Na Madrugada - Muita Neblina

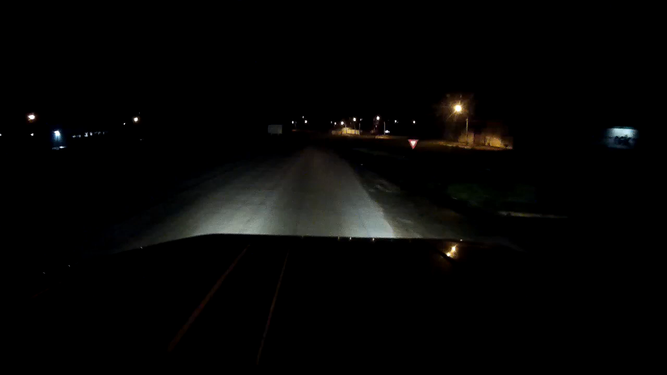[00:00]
Fala aí, rapaziada, beleza? E aí, pessoal, beleza? Acabei de descarregar ali, ó. Agora acelerar ali de volta ali, né?
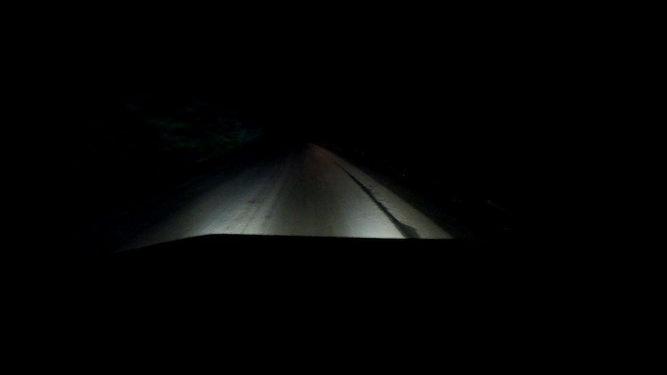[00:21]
Pra casa, positiva. Pra quem gosta de vídeo aí durante a noite. Madrugada, né? Que agora falta 10 para 2 da manhã. Saindo aqui de Senador Canedo.
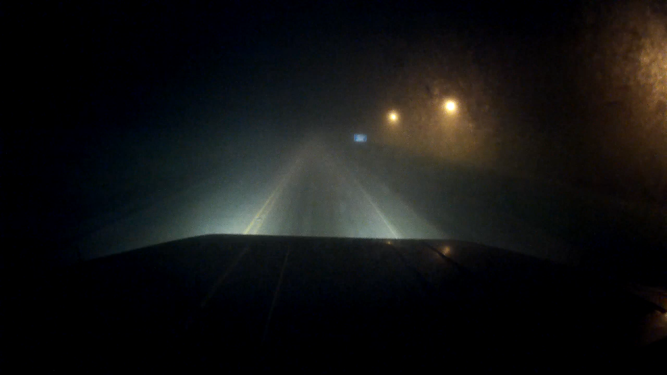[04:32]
Vai sair mais carga aí. Aí é melhor pra mim, hein? Aí a boca vai ficar boa. Não tá dando pra enxergar nada. Até o LED ali da barreira eletrônica tá ruim de enxergar.